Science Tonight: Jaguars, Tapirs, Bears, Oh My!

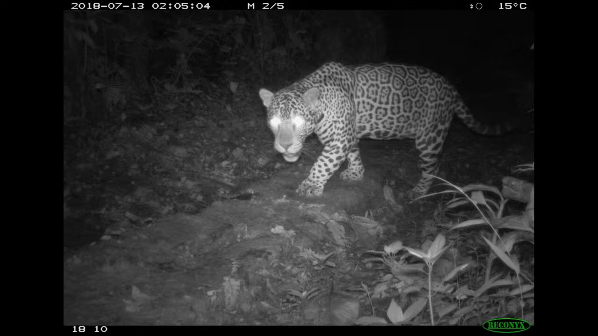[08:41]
And so here we have a picture, for example, from one of our camera traps of a jaguar. And you can see at the top, it has the date. It has the time. It also tells you the moon phase and the temperature. And we can put all those data together. We know where all the camera traps are, so we can actually sort of make a map of where all the different mammals are moving around at any given time by looking at these images.
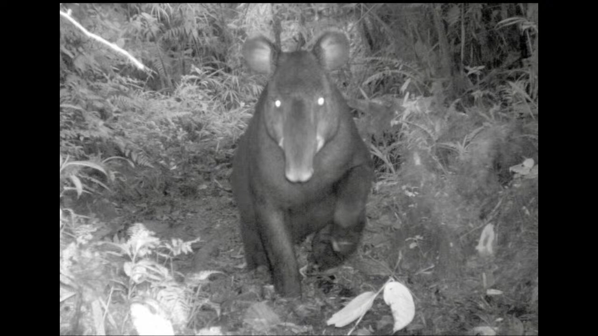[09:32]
And here we have a mountain tapir, which is one of the most endangered large mammals in the world. There's only thought to be about 2,000 of them left in the wild. Only 2,000. Only 2,000. And we're getting them on some aqua volcano. And they are the smallest, and they are hairy.
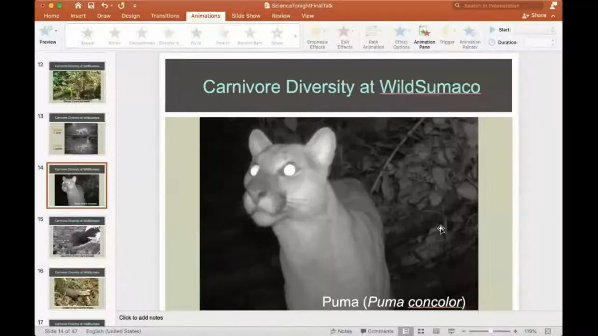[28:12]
Okay. Can you see it now? The puma? Yes. Okay. So here's the puma. Oh yeah. I know that face. Okay.
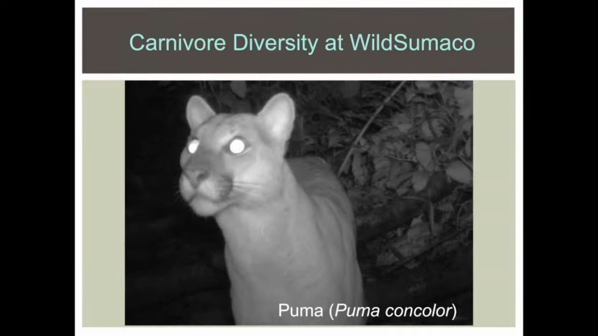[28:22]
And here's the Jagarundi. Oh, wow. Wow.
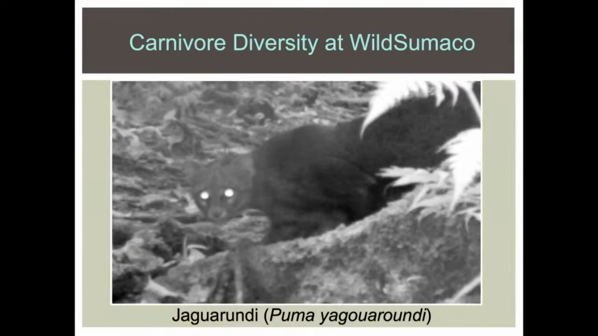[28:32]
So they're dark in coloration and they're unlike most of the cats. They're actually are diurnal. They're out in the day, uh, rather than being nocturnal.
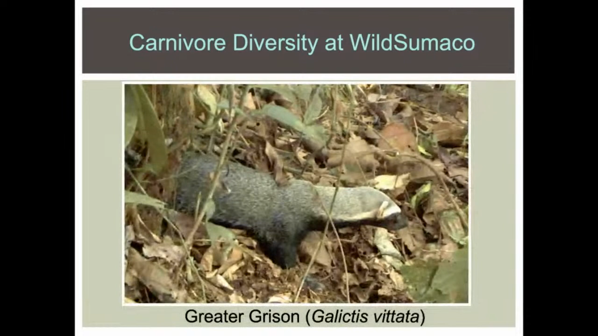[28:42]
We also get some really cool weasel members of the weasel family, like this greater grisson. Beautiful weasel and these big tropical weasels called Tyrus.
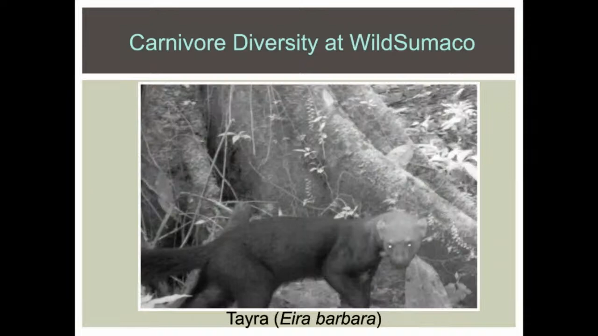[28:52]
And then if we, you were talking about the cloud forest. Oh, sorry.
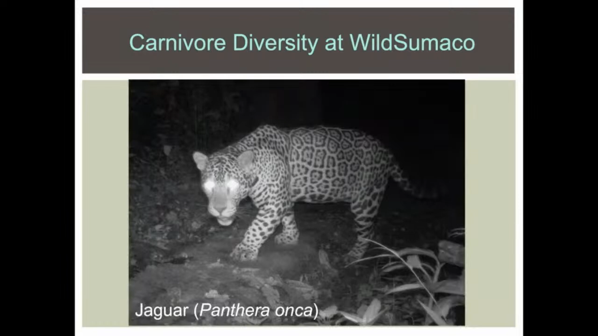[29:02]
I need to say quickly that just recently, relatively recently, we started getting the Jaguars up at Wild Samaco that we talked about earlier and the bush dogs.
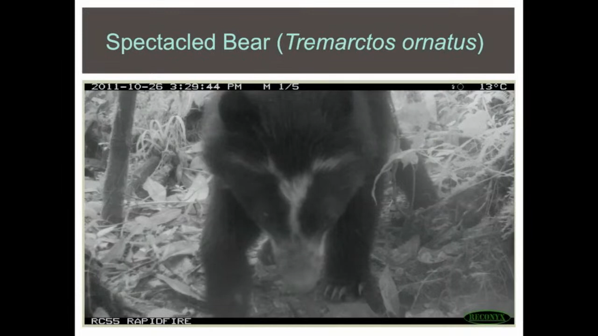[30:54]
They also are, they're considered vulnerable. Maybe 10 to 15,000 of those in the Andes. Named because they have these white, typically have this white kind of spectacle coloration on their face. It varies a lot as to how extensive that is. But they're about the size of a North American black bear, but they're not really that closely related to a North American black bear.
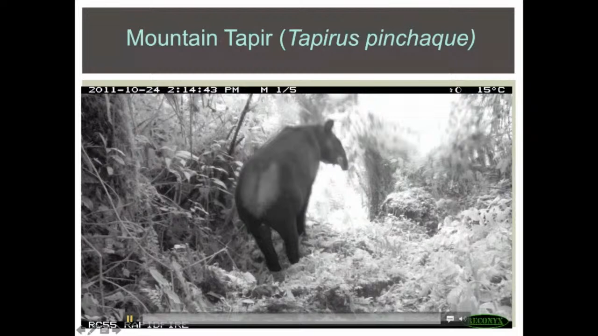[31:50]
And this is a nice series of photos that we made into a little video to give you an idea of what they look like. Again, only about 2,000 of these thought to be left in the wild.
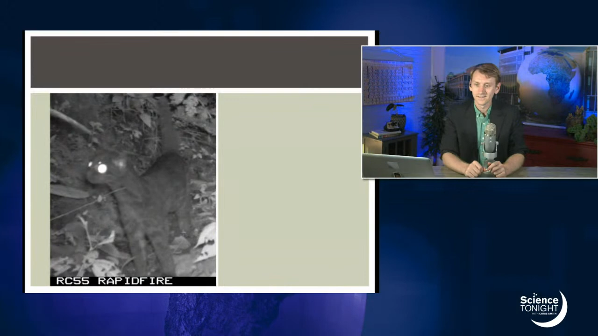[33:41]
And it is a small, quite small, very dark cat.
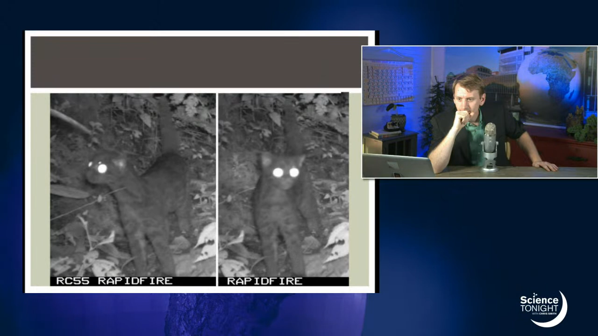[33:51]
Probably definitely in that same genus with the oncia and the margay and the ocelot, but it is not colored like any of them and its proportions are a bit off compared to, to an oncia, for example.
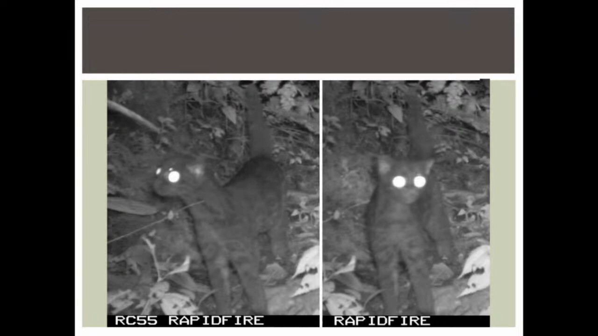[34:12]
So this really surprised us. This is up high up, this is, you know, up at 2,500 to 2,800 meters on the volcano. This is a small cat, probably around five pounds, and we're not sure what it is. It may be just a, an odd color form of an oncia. That may be the most likely thing, but it could be something that has not been described too.